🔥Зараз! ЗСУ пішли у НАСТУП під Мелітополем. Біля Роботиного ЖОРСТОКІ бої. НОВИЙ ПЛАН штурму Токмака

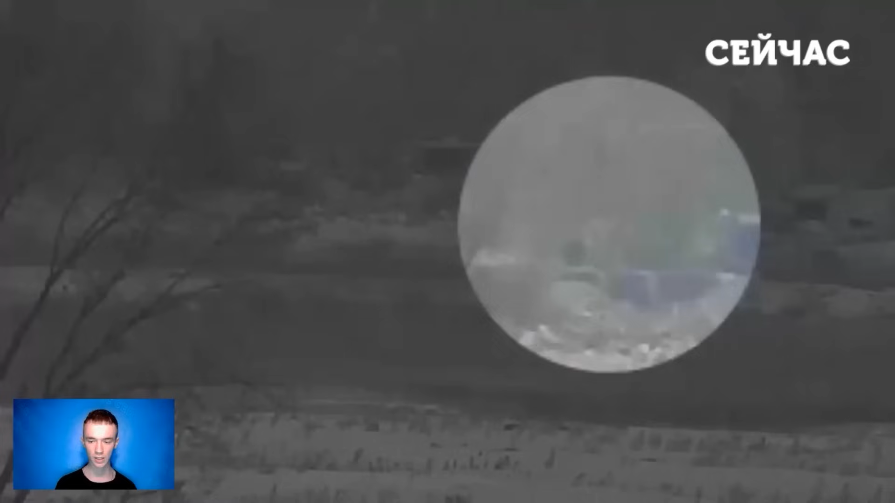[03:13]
Про це написав журналіст Юрій Бутусов. На опублікованому відео видно, як воїн СБУ ліквідував російського військового службовця з дистанції 3800 метрів.
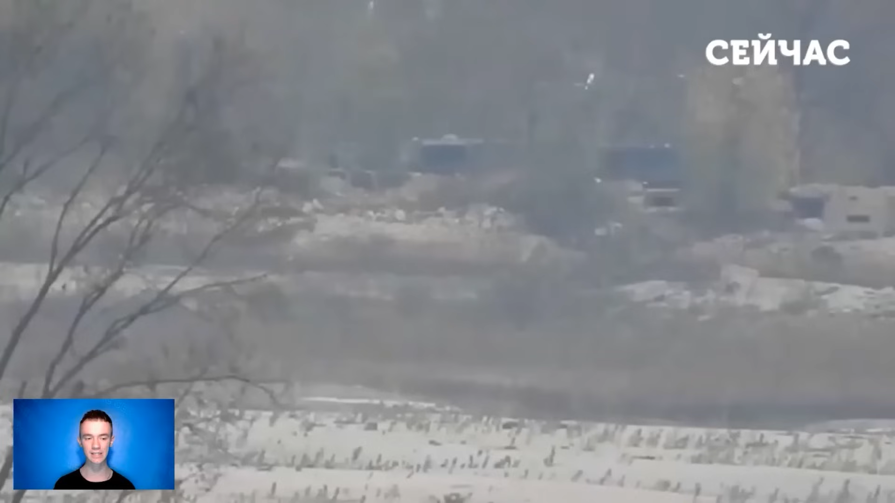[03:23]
Примітно, що постріл був зроблений з мультикаліберної снайперської гвинтівки українського виробництва Horizon Lord. Попереднє задокументоване досягнення належало канадському снайперу в Іраку, який ліквідував ціль з 3540 метрів. А ось третє місце також має Україна.
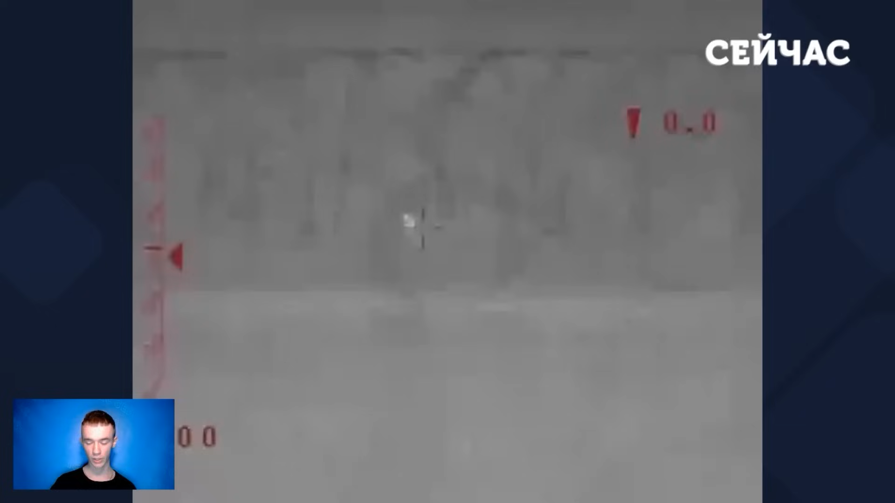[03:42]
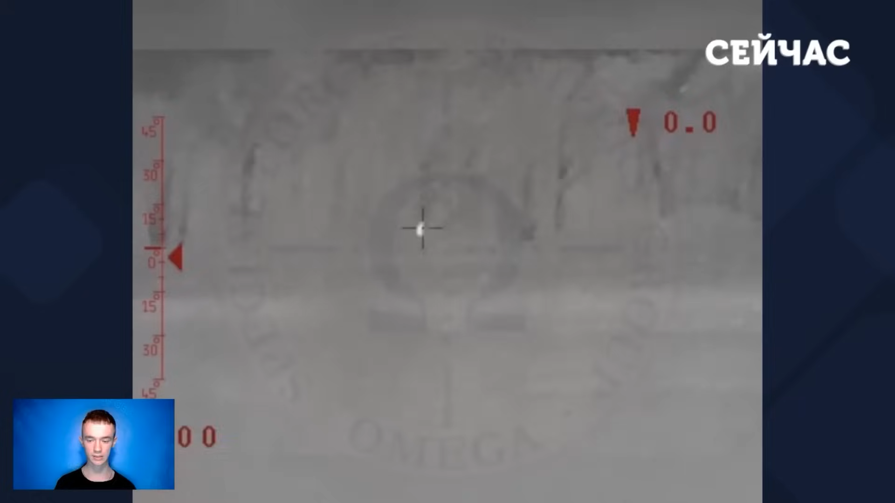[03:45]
Снайпер спецпідрозділу Омега Національної гвардії в листопаді минулого року знищив російського окупанта